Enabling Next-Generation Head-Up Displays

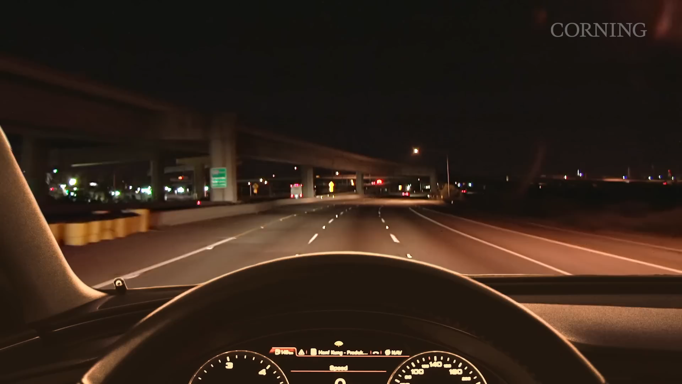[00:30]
In many of today's newest cars, head-up displays improve driving safety by displaying important information directly onto the windshield. This allows the driver to keep his or her eyes on the road more consistently. Today's HUD systems use standard, thick, soda-lime glass laminated windshields as the display surface. This is okay, but it could be better. When using Gorilla Glass in the windshield, the optics can be improved in a few ways.
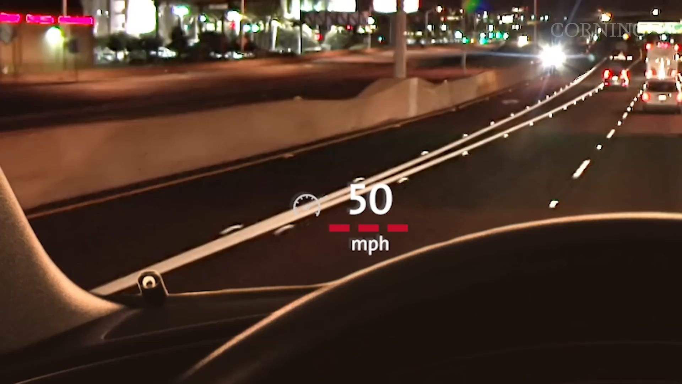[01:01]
First, the thinner, clearer glass can help reduce double image distortion, known as ghosting, which affects what the driver sees through the special HUD windshield. This distortion is especially noticeable when looking at headlights or tail lights at night.